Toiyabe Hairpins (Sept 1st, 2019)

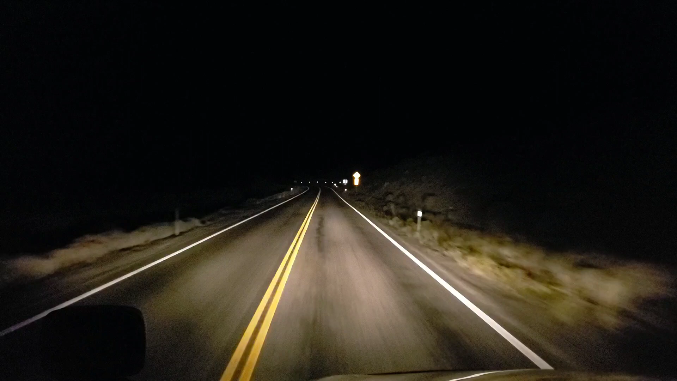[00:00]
Good evening, campers! Welcome to Austin, Nevada. It's late. It's late. We're on a road with a lot of tight, twisty turns. This is the chain-up area. That's Grass Valley Road off to the right. We're on US Highway 50, the loneliest road in America. So far has held true. We haven't seen too much traffic. We had a couple, but they both passed me by, and I thought I was recording and wasn't.
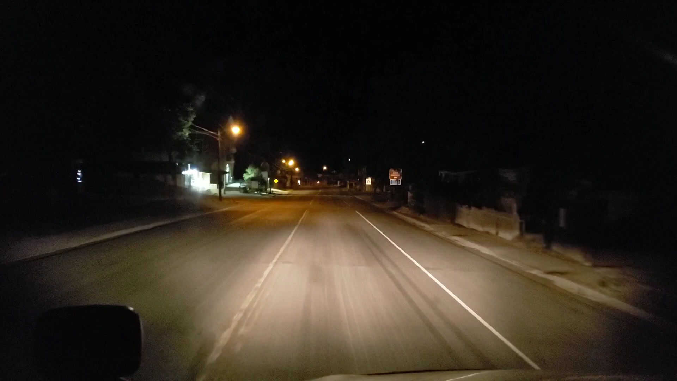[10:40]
Like a camper for a pickup bed, but it was an ambulance. This is what that was. That's how rural we are right now. There's the fire department on the left. That's an adorable fire station.
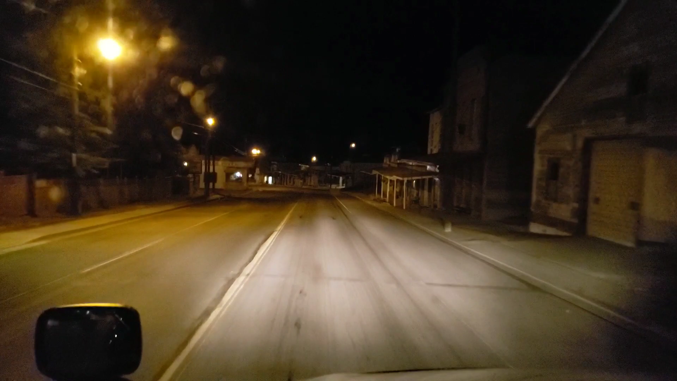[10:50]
Some classic old fire trucks in there from the looks of it. I like this town. This is a cute town. Oh, dirt bike. The Owl Club. There's a late night spot right there. I got that one customer in the dirt bike.
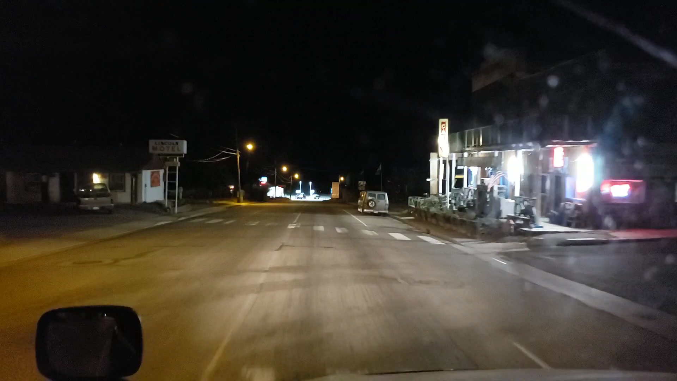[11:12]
We're still full engine brakes through this town. I would feel bad if my engine brakes were not muffled, but thankfully they are, so nobody outside the truck can hear them. At least not unless they're listening for it on purpose. Okay. Higher engine brake. This is steep again. Stokes Castle. All right. My turn is just up ahead. Nevada Highway 50. The loneliest road in America. U.S. 50. It's not Nevada 50. It's U.S. 50.